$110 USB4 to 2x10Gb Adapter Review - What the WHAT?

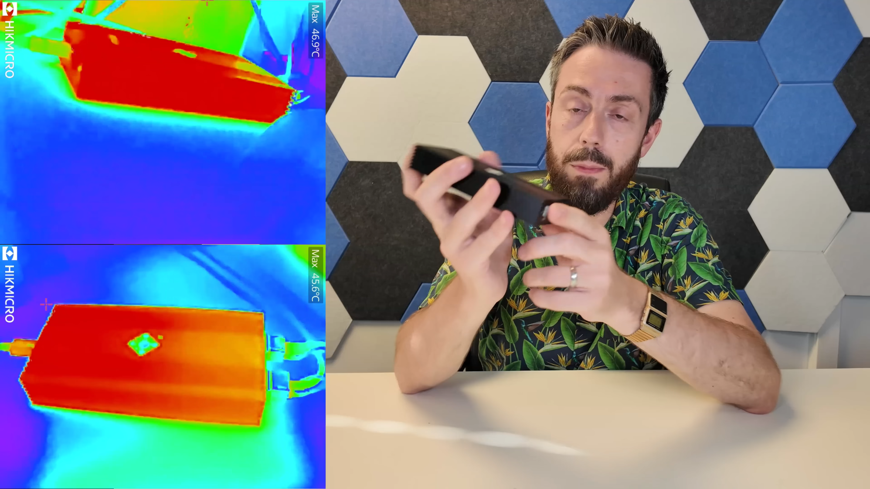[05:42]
So when we had the system in idle, and that was for a one-hour idle period, connected with two 10G connections, this device reached 43 to 45 degrees and never dropped. It never got cooler. It was just always really, really warm. Then we went for 20 minutes of active use, and then we stopped.
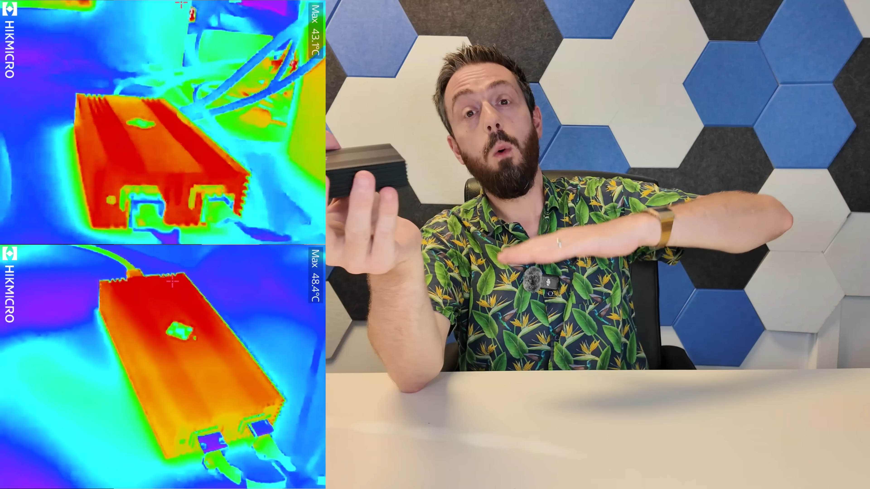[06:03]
And that peaked at 48 to 50 degrees all the way around the device,
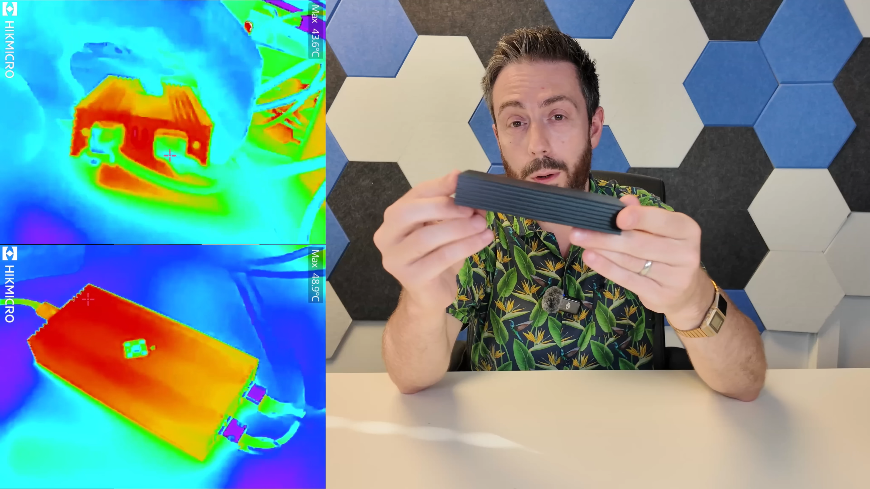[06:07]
and, again,
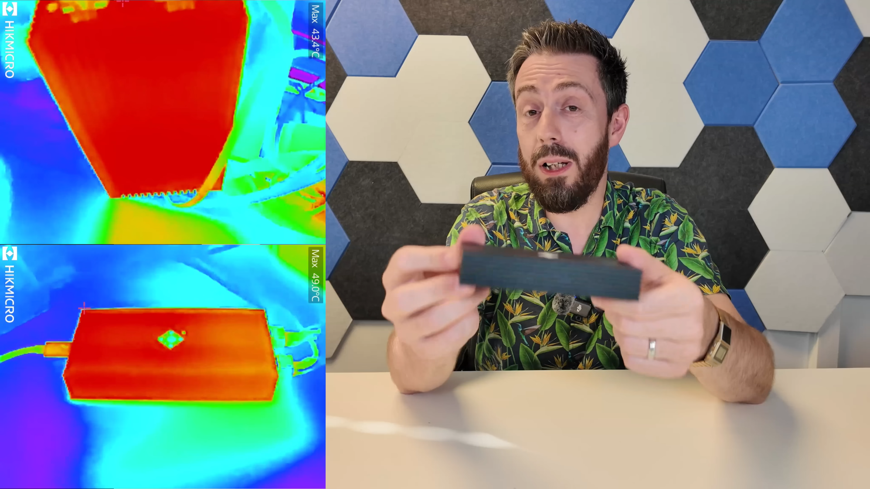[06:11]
barely dropped below 44 to 45 at any time. This thing, I'm not going to say can cook eggs, but it can certainly warm the pan. This should be kept in a ventilated area. It certainly shouldn't be done in a closed, unventilated area, because it's not going to get too hot that it's going to catch fire, but it could definitely get hot enough to throttle the performance.